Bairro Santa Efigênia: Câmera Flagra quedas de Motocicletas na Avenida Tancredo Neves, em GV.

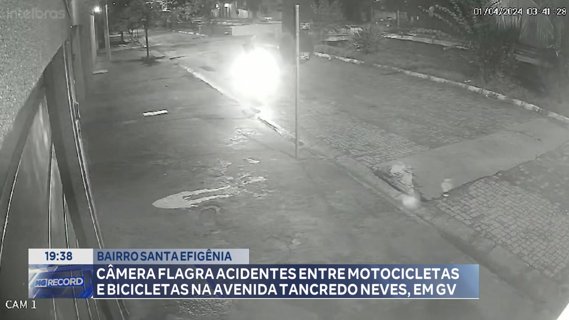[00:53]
Nesta imagem, é possível ver o momento em que um casal cai da moto logo após ela derrapar na canaleta.